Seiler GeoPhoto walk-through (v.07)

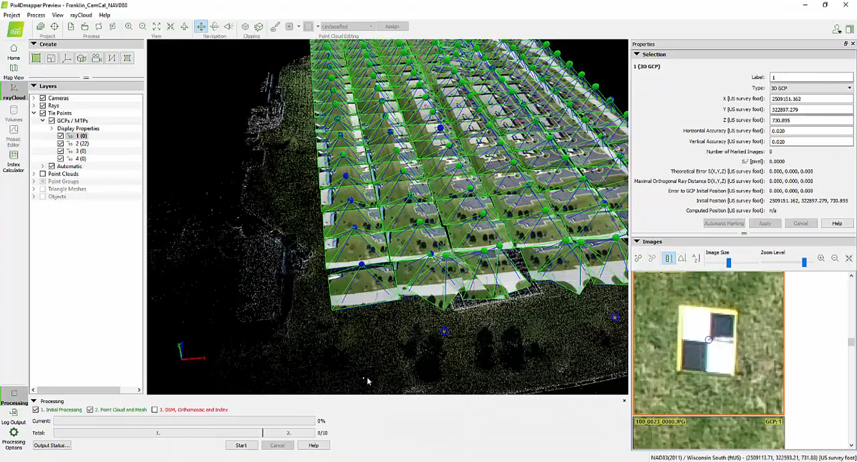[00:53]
So you'll see let me show you this example here. We've got some data in PIX4D and this is essentially
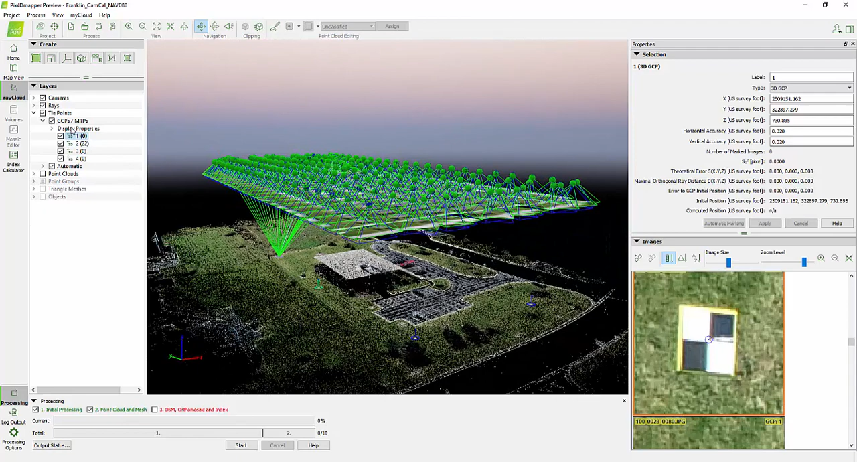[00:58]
without any any kind of correction at all. Let me show you the bad one first.
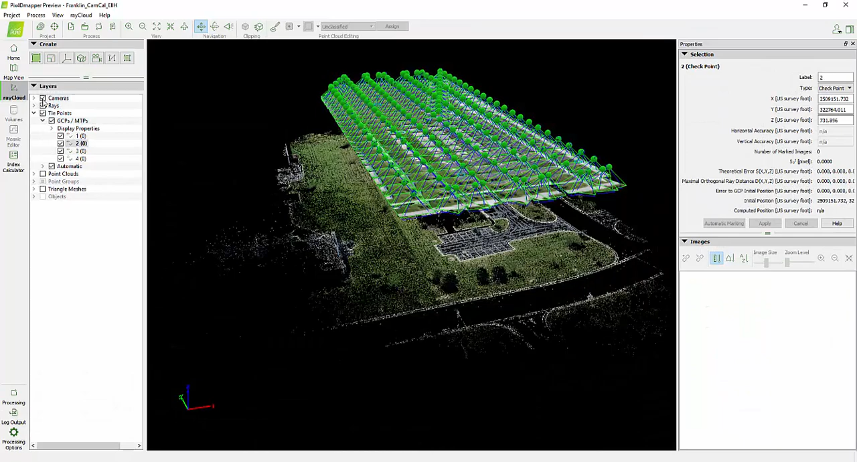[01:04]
So here's the data we see we've got some points here that are
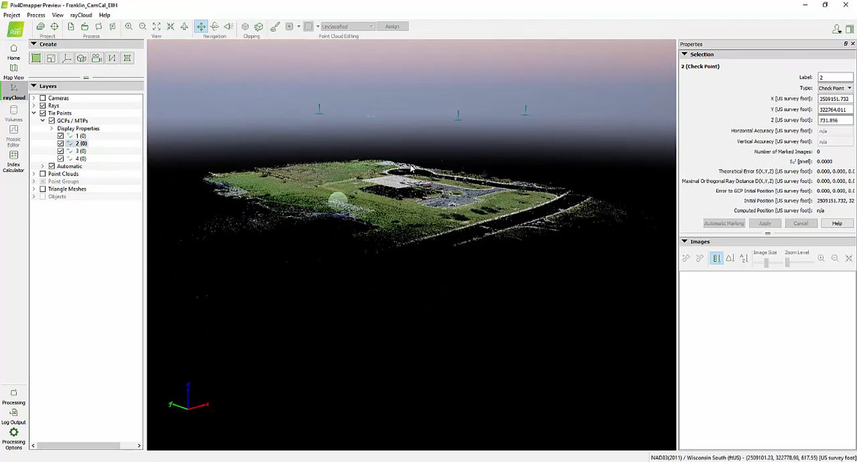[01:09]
over that's over top of the data that was processed with some images and if we bring in the cameras we
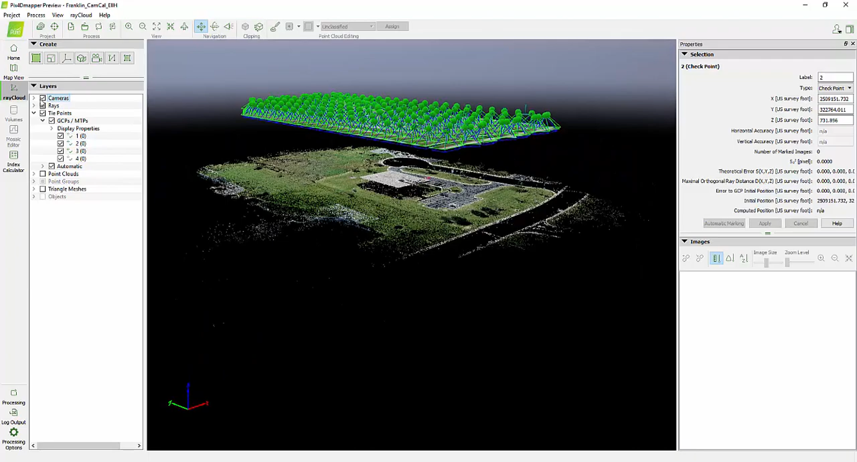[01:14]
can see oh that the the cameras are kind of lined up with they're actually a little bit below where the ground control points are.
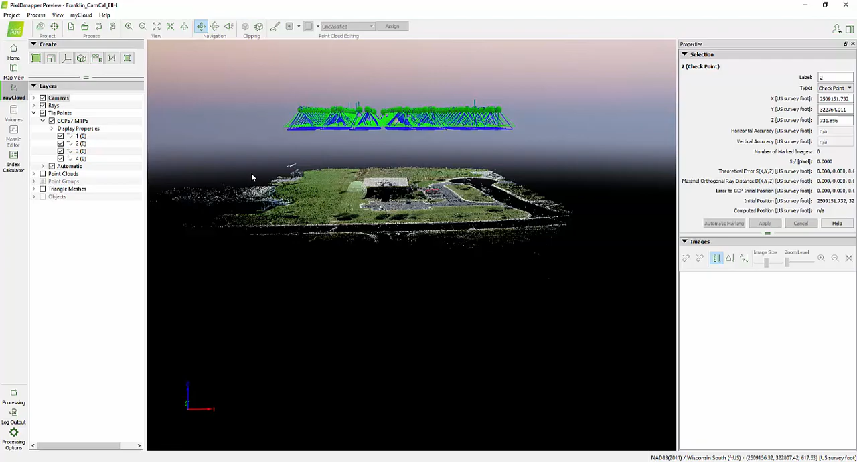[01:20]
So this data was taken in just south of Milwaukee, Wisconsin. So we have a geoid offset from the ellipsoid of about 100 feet here.
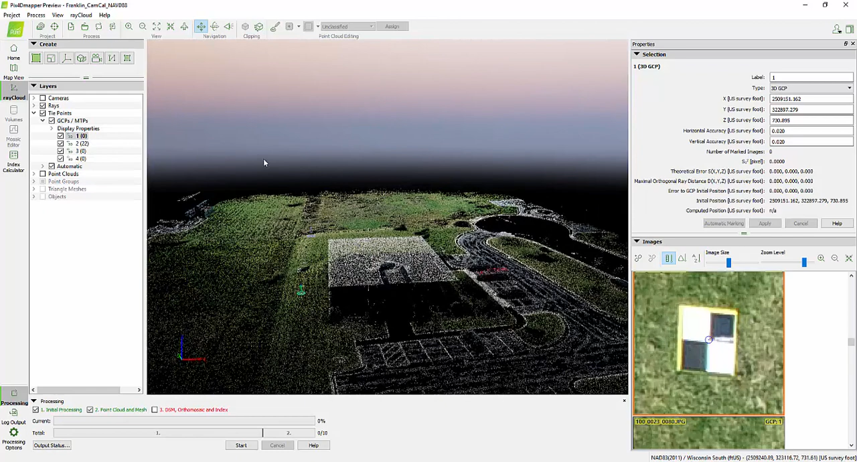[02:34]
Well the same project I should say but we've actually applied the the GeoPhoto adjusted points here and we can see without any kind of without using any kind of a ground control point. Let me just show you here I do have a checkpoint in here. I've not actually applied anything where we've got some pretty good values and this is based on a completely uncontrolled site.
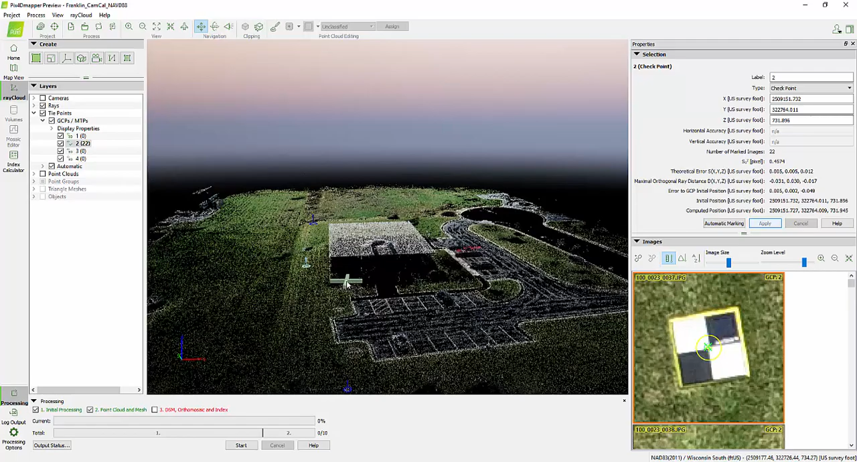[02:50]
So no modifications have been done. We used the the the drone itself which was connected to the the Wiscor's correction network and ended up with some pretty good results.
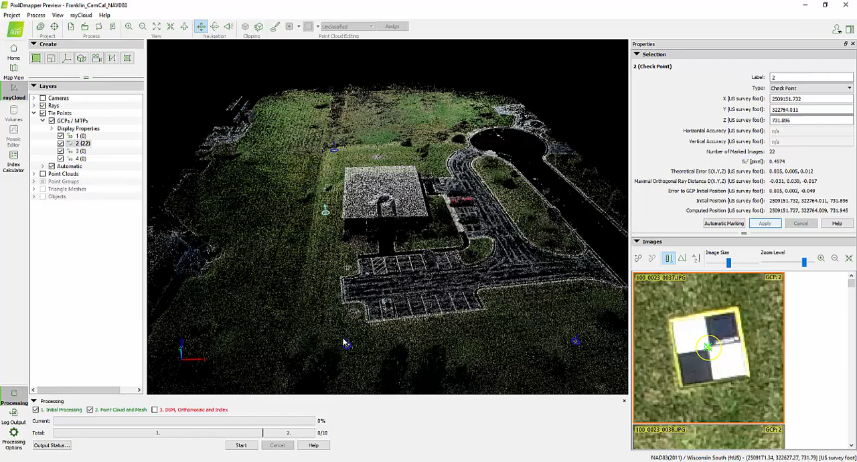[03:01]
Here's some unobserved here's an unobserved control point.
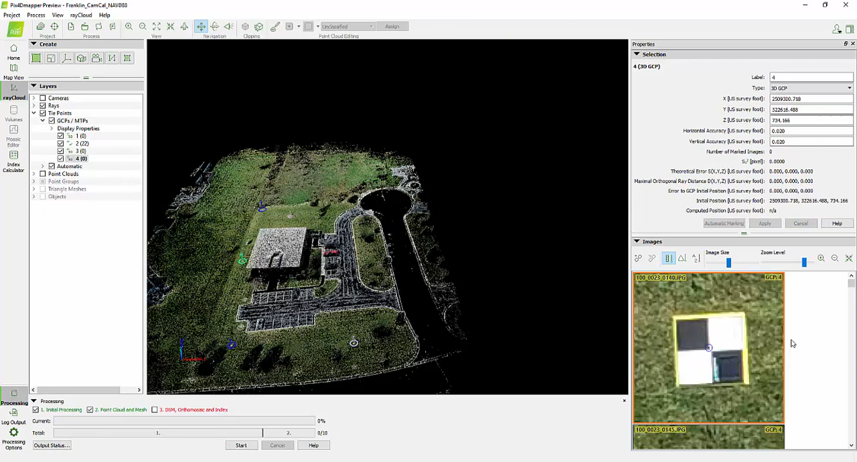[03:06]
Let me click on that and we just see where the photos fall with the estimated positions for control.
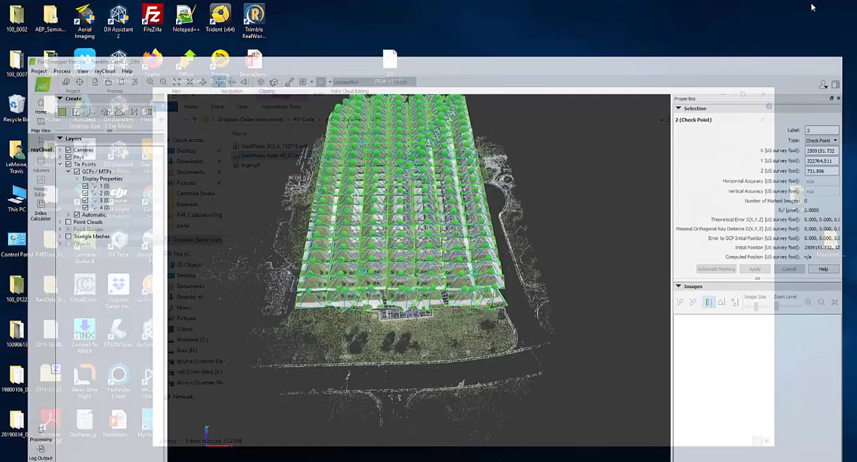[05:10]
So let me show you how the app works it's pretty basic you'll see in the directory here